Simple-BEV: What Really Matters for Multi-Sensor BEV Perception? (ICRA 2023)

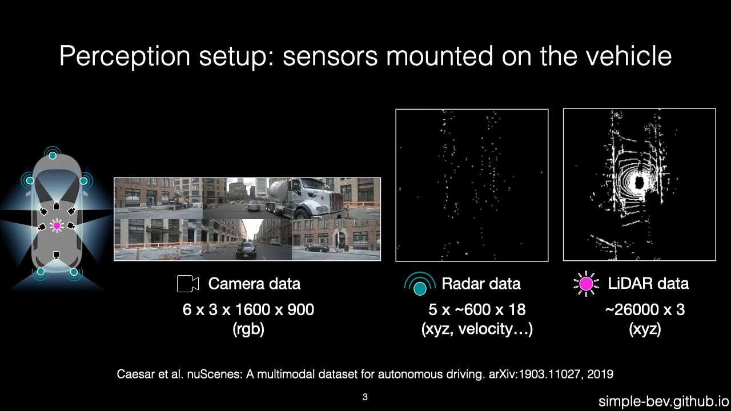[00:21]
which typically includes radars, cameras, and sometimes a LiDAR unit. Considering the cost of high-density LiDAR compared to other sensors,
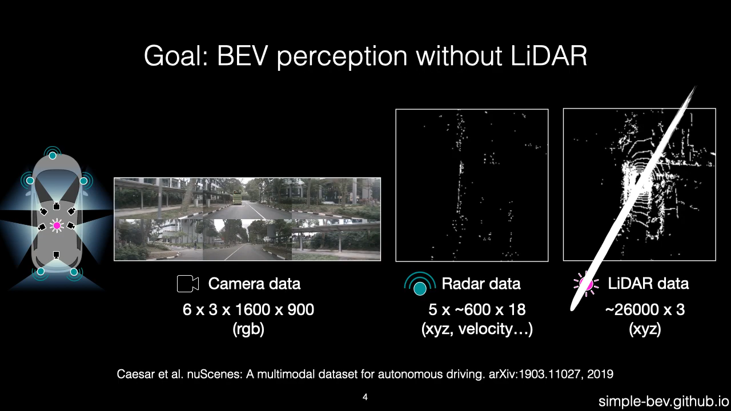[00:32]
there is great interest in building perception systems that do not use LiDAR.
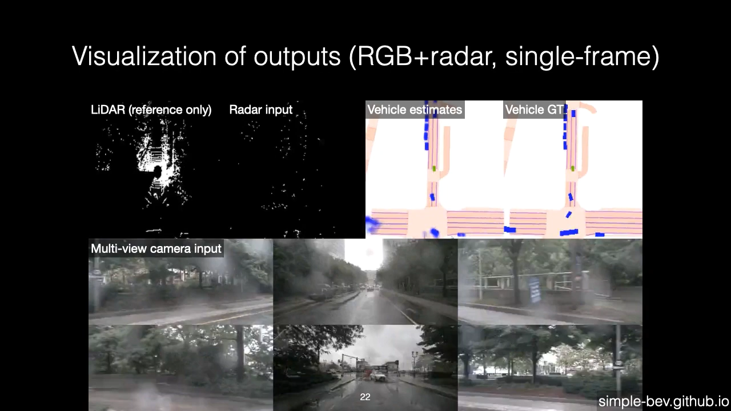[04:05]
although sparse and noisy, provides a substantial boost to performance, helping to bridge the gap between camera-only and LiDAR-enabled systems.